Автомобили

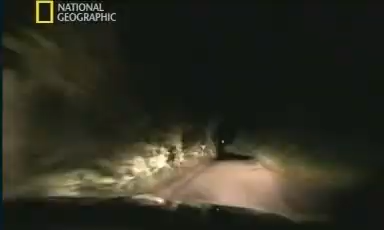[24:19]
Ранним утром 29 июня на отрезке шоссе номер 90 в штате Луизиана Бьюик вез Джейн Мейнсфилд в Новый Орлеан.
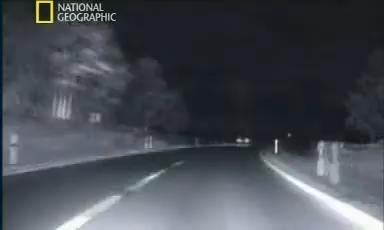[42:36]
чтобы различать пешеходов на пути автомобиля и вовремя предупредить водителя.